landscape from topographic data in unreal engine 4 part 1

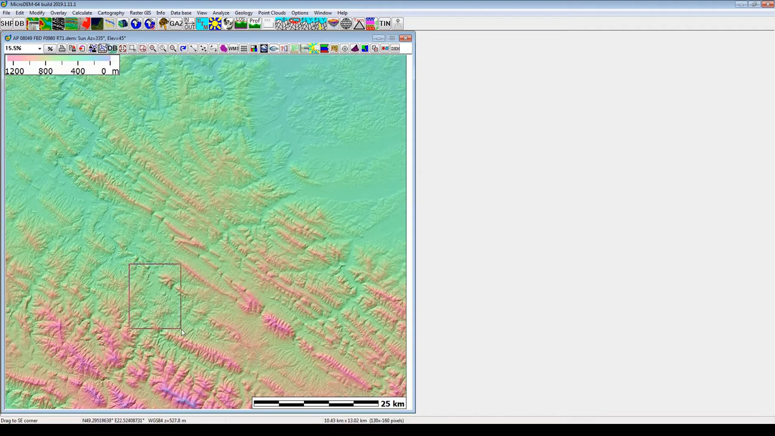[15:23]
by input exact numbers click subset and zoom button left click and drag from upper left corner to bottom right corner over area you want to extract if you want to try again you could use undo subset button for undoing last select operation for undo all selection steps click full data set button when i have roughly selected my lake i may refine that choice with exact numbers at this stage you could pick any size it
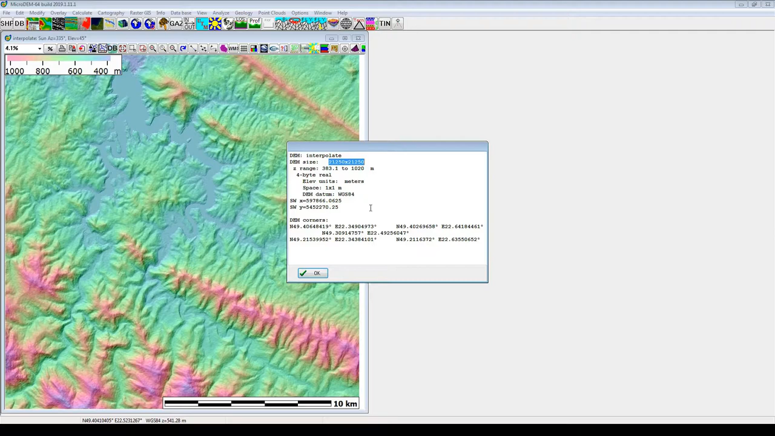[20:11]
as you notice size of the map is huge no doubt it must be divided on smaller tiles but we cannot start cutting tiles in form as is it now this could causing that some tiles won't be in expected size so to avoid this problem we must first ensure that size of the map is appropriate to generate full size tiles as you remember one of the recommended height map sizes is 2017 pixels